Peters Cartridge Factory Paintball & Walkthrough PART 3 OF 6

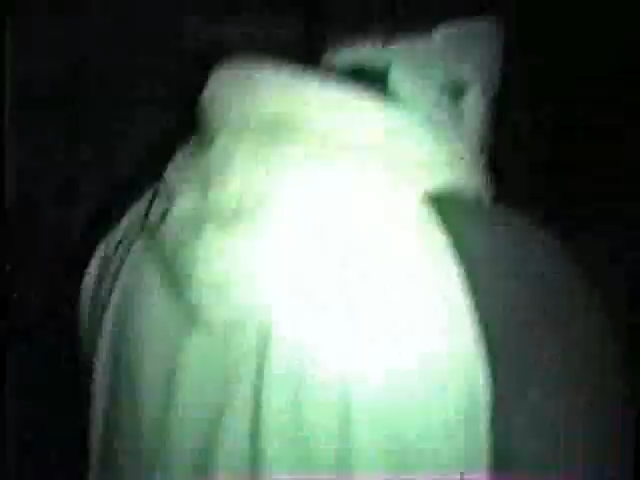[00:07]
This is like a full water pool. And then a drop off. Yeah, it looks, I've been waving it in front.
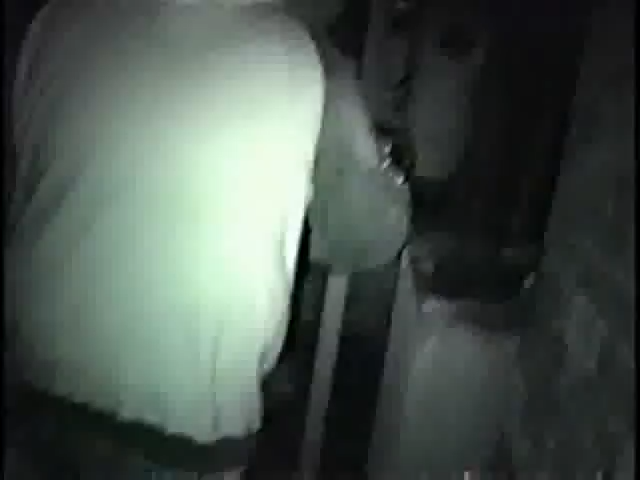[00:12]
Is that a sink? Or an oven? Yeah. Keep your ass on the concrete.
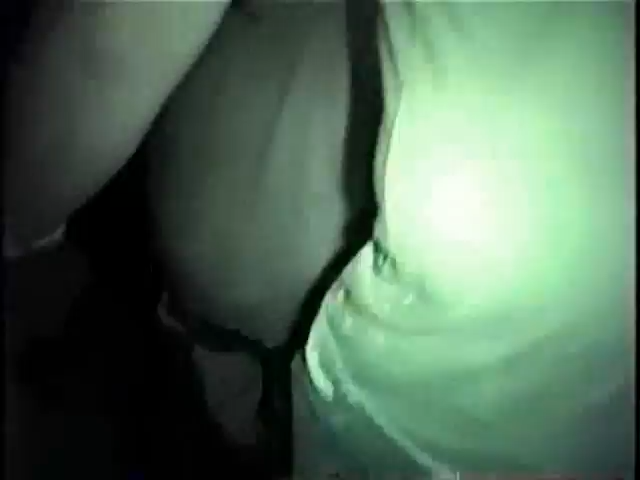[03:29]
Yeah, it's hungry. Yeah, they're... I just need a light in front of me. I want to see what...
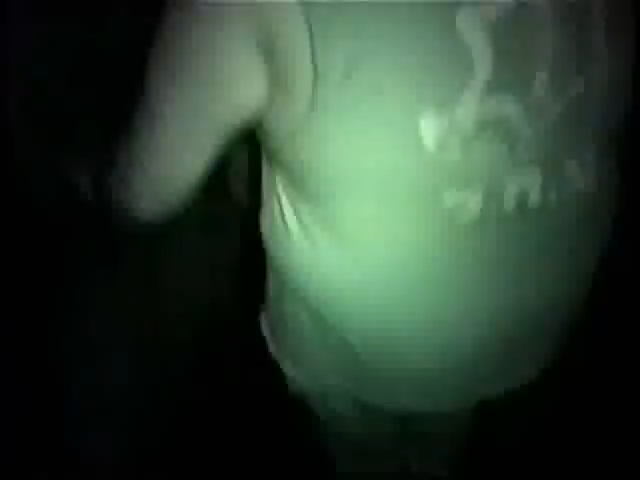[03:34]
Looks like there's a bunch of water down there. Yeah, yeah, yeah. Yeah, you... Well, you might go hop across that.
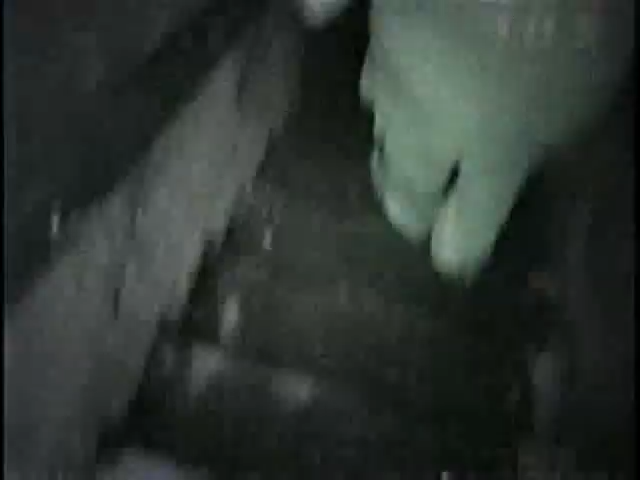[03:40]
What's wrong with the camera or anything?
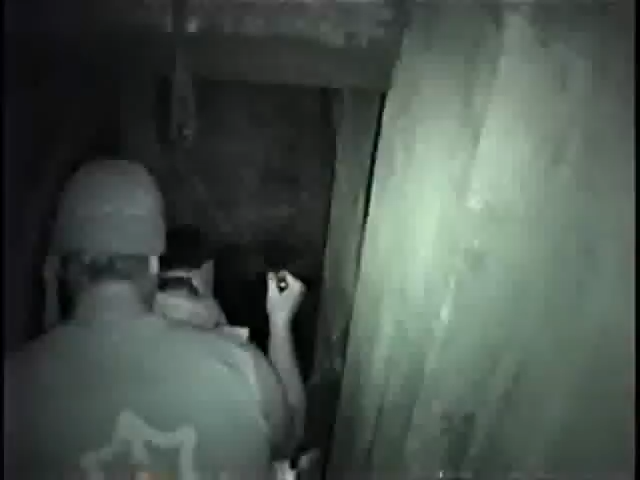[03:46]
No, there's just a board and stuff. What's wrong with the camera or anything? Whatever. Hold on. Hold on.